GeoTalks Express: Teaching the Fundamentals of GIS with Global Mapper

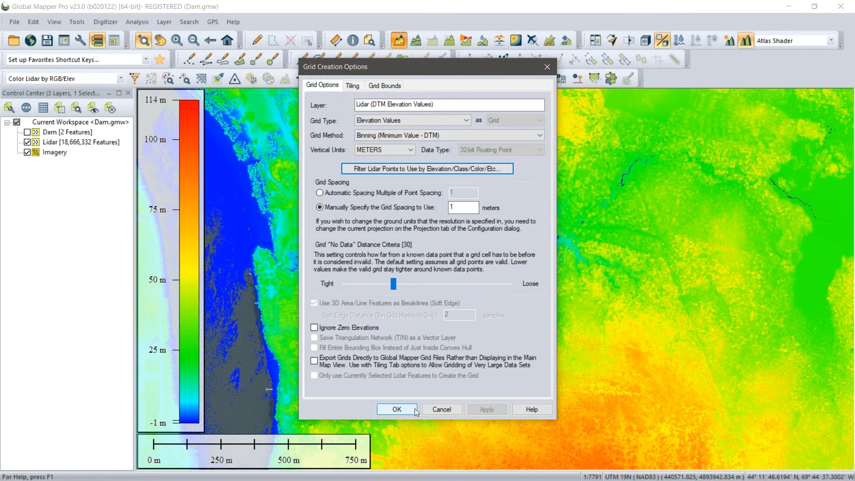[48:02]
creates again what you may have heard of a dtm digital terrain um binning a digital terrain model at dtm um that's what i need to do for now i'm going to click okay that shouldn't take too long it's going to generate my raster layers doing a little bit of gap filling here the other things are happening behind the scenes i still have my points i want to turn those off they've served their function
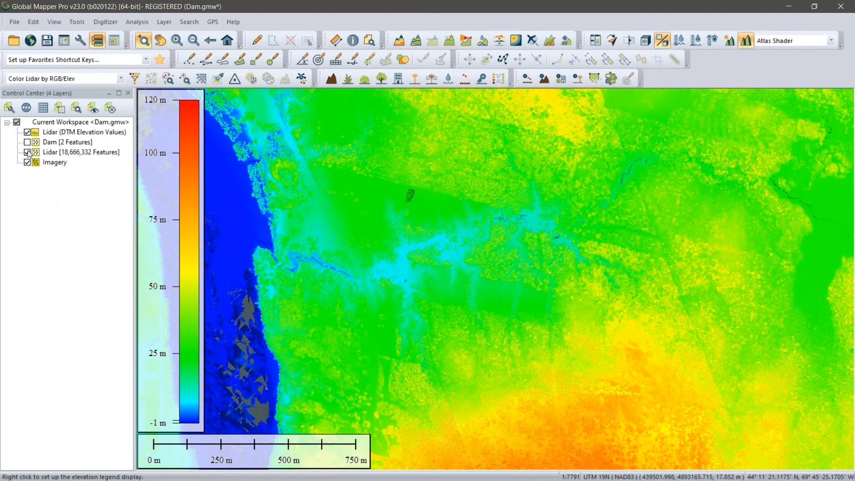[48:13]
and i have a raster there i'm just going to change one of the settings here my vertical exaggeration set a little bit high i'll bring it down so it's not quite as dark there we go and as you can see we have a raster surface i'm not going to take the time to explore this we could spend the rest of our what just over 10 minutes going through this i'm not going to again if you want more information on how this works sign up for our training class but we have a 3d layer what i want to do
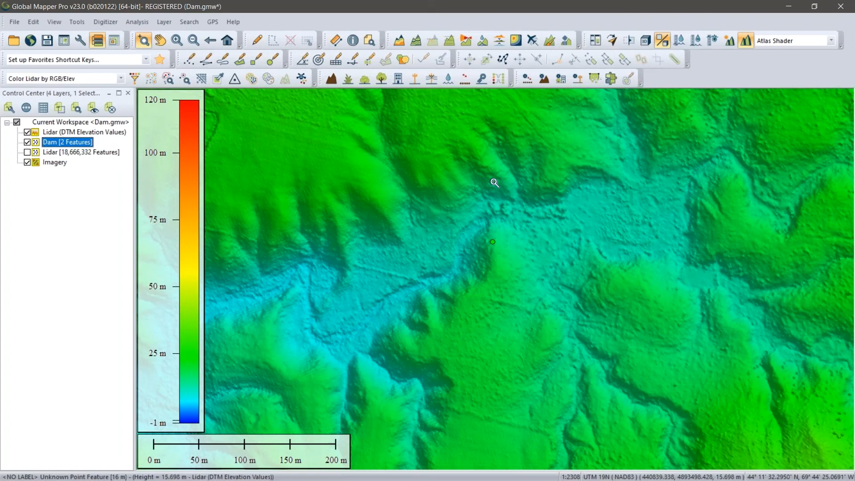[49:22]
simulating in my surface here my terrain data um to help me with this i've got a couple of little point features they don't really serve any function other than to give me a visual reference but my dam is going to be created across this extent now terrain painting as its name implies allows you to literally draw terrain it's a button here in my analysis toolbar i'll pop up the dialog box and again i could spend a long time going through the options i won't specifically what i want to do in this example is to set the terrain height based on a line that i'm going to draw and i can define what those parameters are first of all i can define the brush size think of this as a kind of drawing the
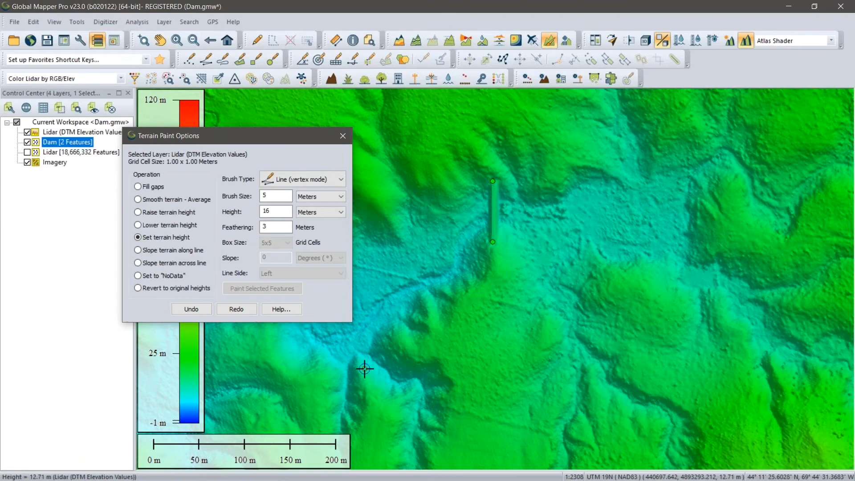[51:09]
snapping it actually snaps to a vector feature which is very useful left click right click just like i would with the digitizer those of you familiar with global mapper and if you see on my terrain i've actually drawn some terrain i'm going to close the dialog box i want to turn off the two points i used for my reference i'm going to zoom a little closer and pop up my 3d view and you'll hopefully
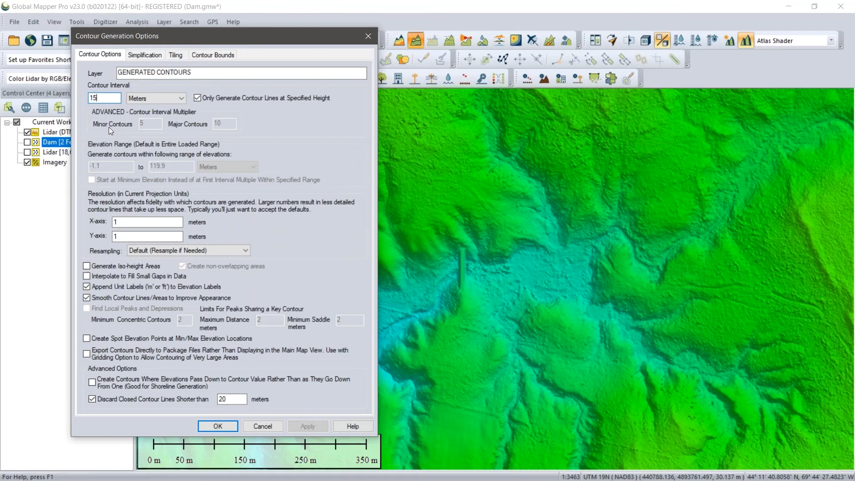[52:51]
want to specify not a contour interval or range but rather a specific contour that being 15 meters now if you are following along in my exercise my dam is 16 meters tall it's 60 meters absolute above sea level i want my water level to be a meter below the top of the dam that being that being 15 meters and i only want to generate a contour at that height so there are a number of other settings as you can see pertaining to generation of contours i'm not going to worry about those now i'm simply going to
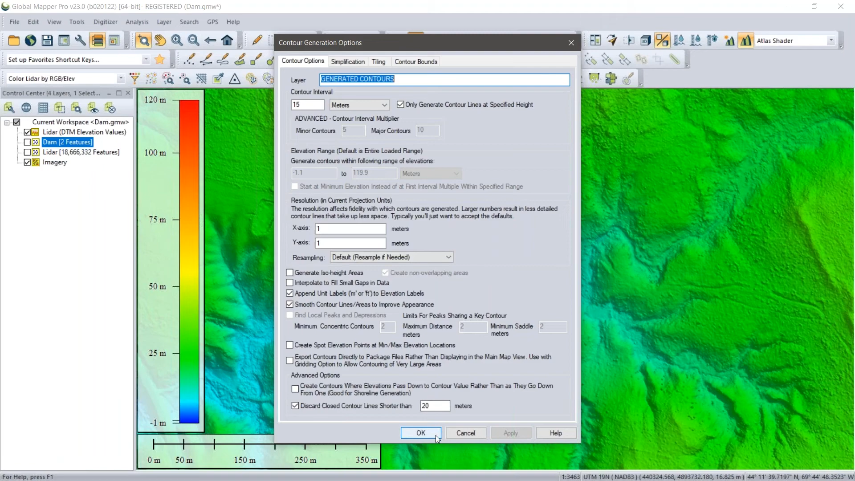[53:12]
click ok and if everything goes according to plan it should create a contour layer for me the most important of contour which is this one that you're seeing hopefully you're seeing this on my screen because this is now going to be the basis for my reservoir this represents the lateral extent of the body of water that will be formed in order for me to calculate volume i need to compare that to the terrain i need to literally count the number of pixels multiplied by their height to determine how much water
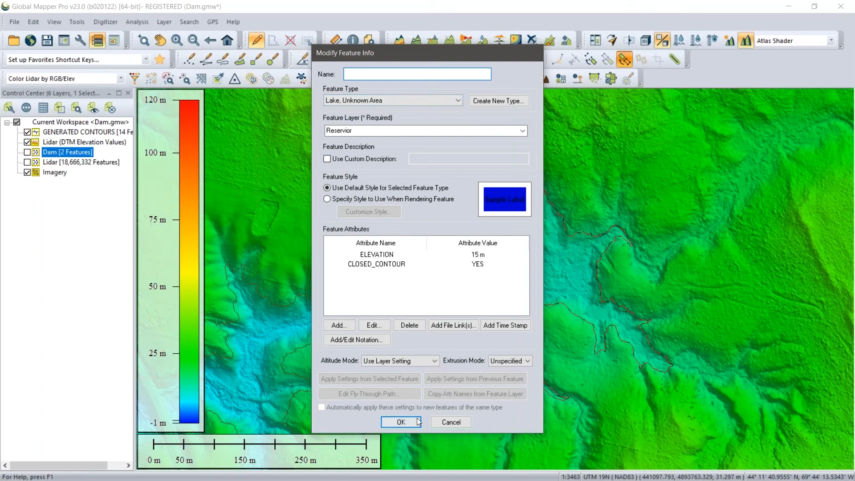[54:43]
we're generating vector features polygons in this case we can define a feature style i want to make the lake look like a lake it'll be a blue polygon as opposed to a generic on fill polygon i don't really need the label for this i don't want that up here on my map so i'll remove that from the layer and we'll click ok now if everything again goes according to plan i now have a body of water five minutes to go i think i'm gonna i'm gonna finish this on time let me turn off the contours
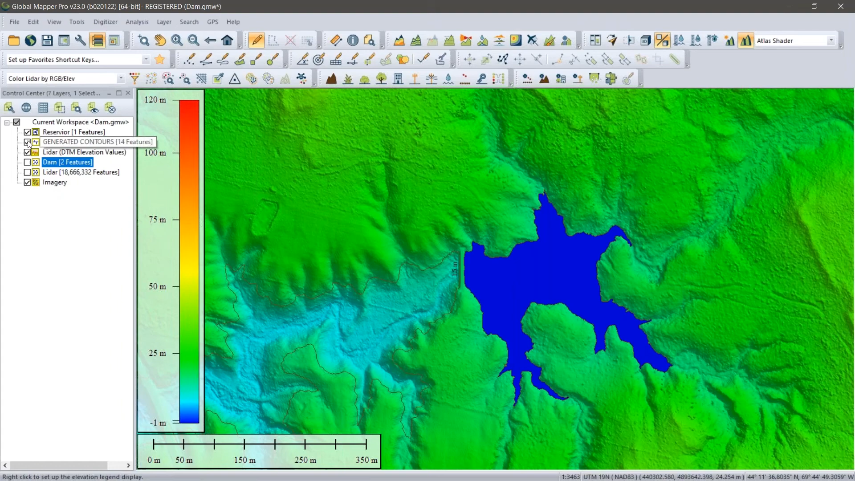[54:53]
they have served their function i'm left with my terrain my modified terrain including my dam and the extent of my body of water and if you remember back in the start we are with the challenge we were going to to uh address or the question i'm going to address is how much water would be in this again your students will be
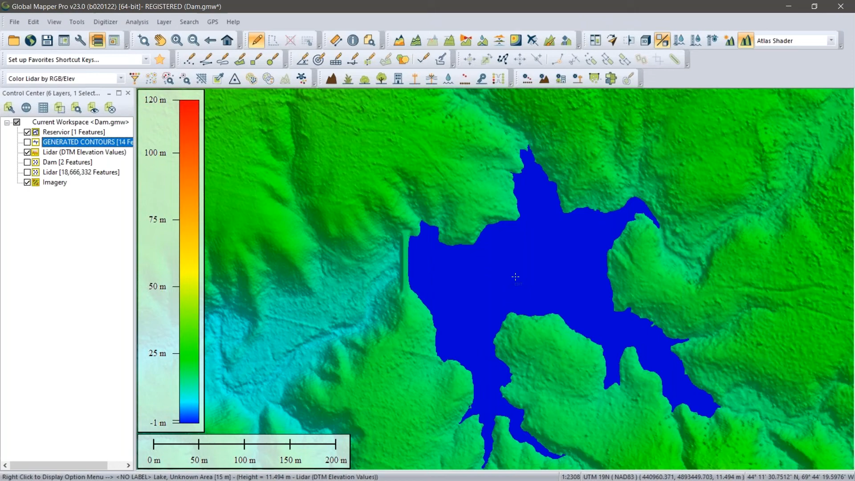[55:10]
introduced to this idea of volume calculation based on the extent of the polygon it's a simple
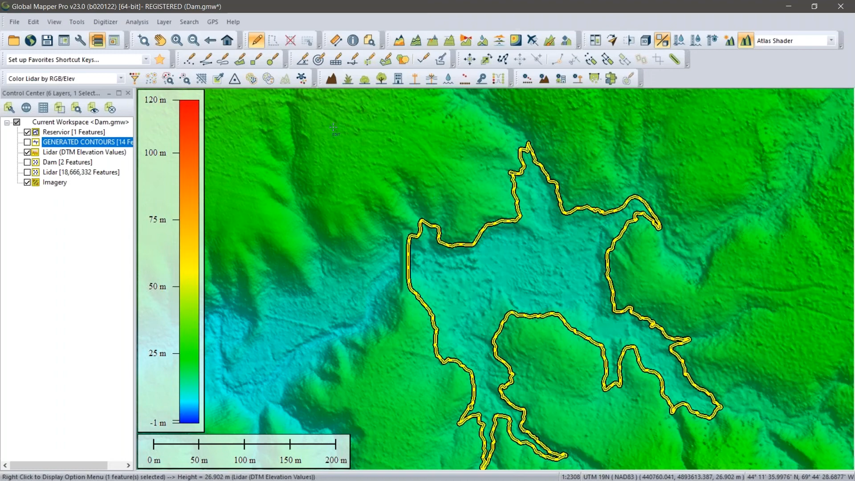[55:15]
procedure um right click analysis measurement and pile volume there are other ways to get to this tool but this is the simplest pile volume implies it's something sitting above the ground but it will work equally well in reverse where we're looking at what's underneath the extent of the
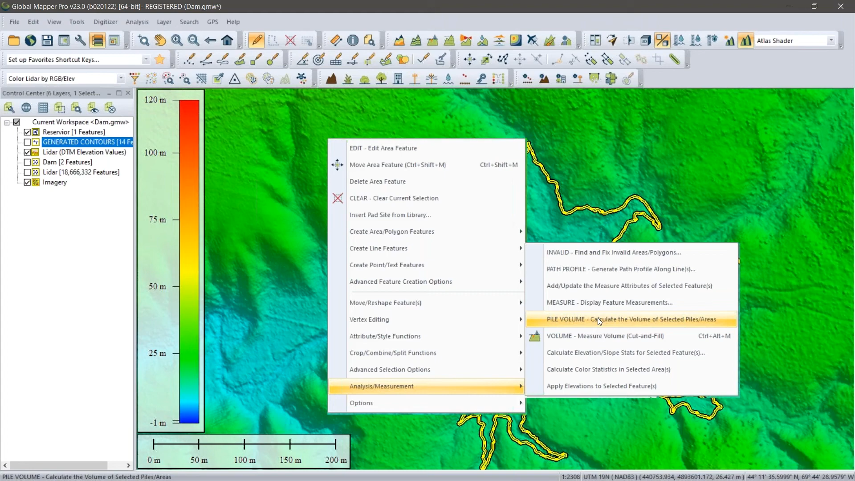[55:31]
surface very simple and we get a report now don't worry about all the numbers here the important one here is this fill volume so based on what less than 10 minutes work using some lidar data and using a simulated dam i was able to determine and again with apologies to the folks who are asking about non-metric this is metric cubic meters but i can see that i'm going to be able to retain what 83 000 cubic meters of water in my containment palm pond if i built a dam 16 meters